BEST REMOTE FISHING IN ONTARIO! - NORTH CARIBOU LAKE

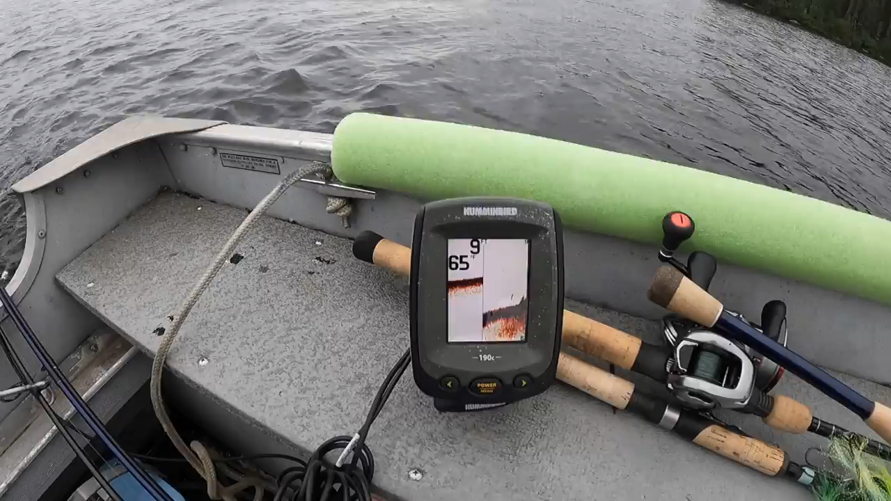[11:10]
the cabbage doesn't grow to the surface, so you gotta watch the graph. And you can see it on the graph. I would say just about to enter the area where it was like loaded with cabbage 4 years ago.